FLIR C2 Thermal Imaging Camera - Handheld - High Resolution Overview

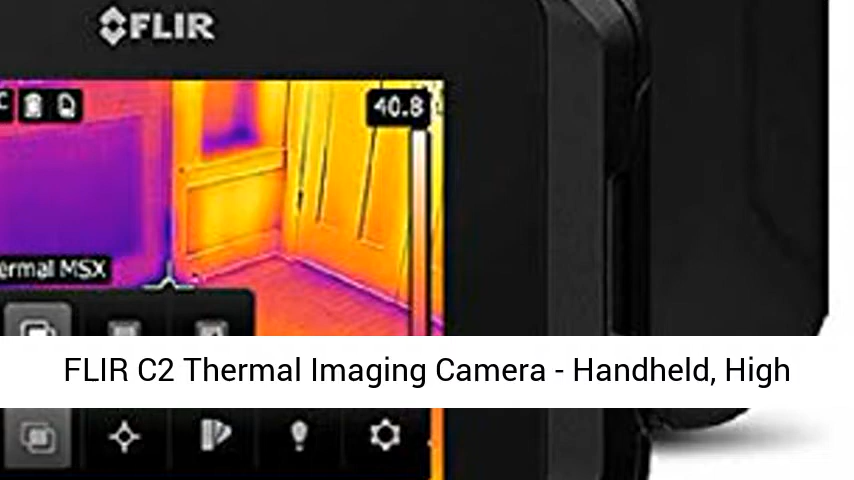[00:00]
FLIR C2 Thermal Imaging Camera, Handheld, High Resolution.
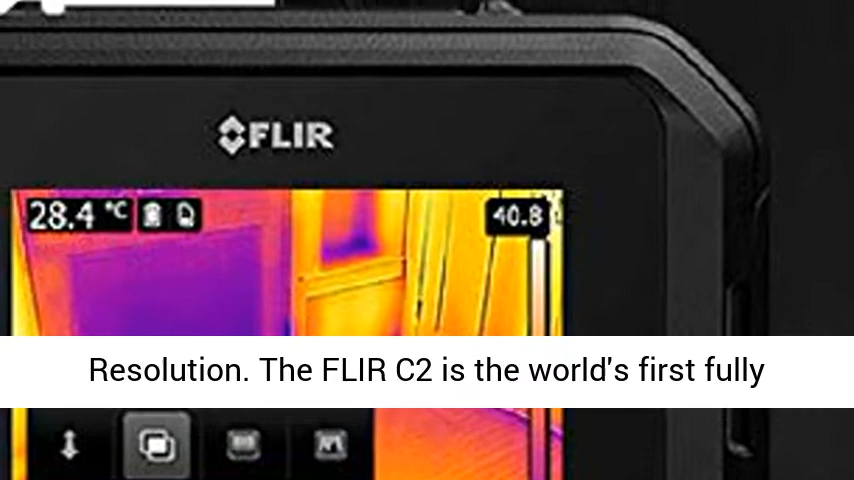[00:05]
On screen: spot 28.4°C
The FLIR C2 is the world's first fully featured pocket-sized thermal camera designed for building industry experts and contractors.
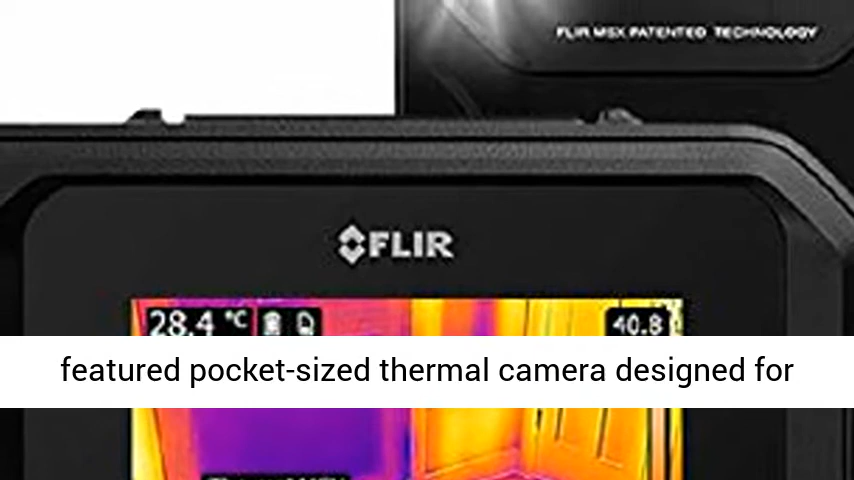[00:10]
On screen: spot 28.4°C
Keep it by your site and find hidden heat patterns that signal energy waste, structural defects, plumbing issues and more.